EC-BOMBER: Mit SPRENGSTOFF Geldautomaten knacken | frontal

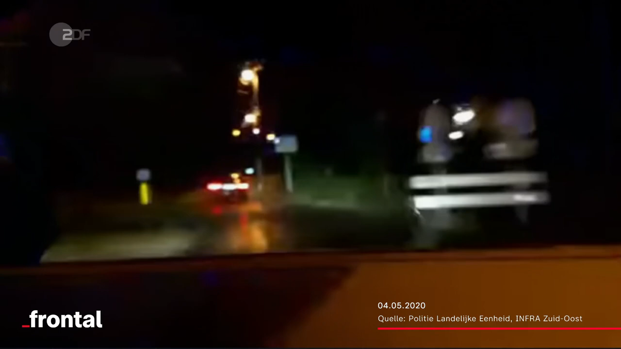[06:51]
Die IC-Bomber flüchten gerade von einer Sprengung im nordrhein-westfälischen Schwelm. Was die Polizei nicht weiß, im Auto haben die Bomber ein Paket hochexplosiven Festsprengstoff.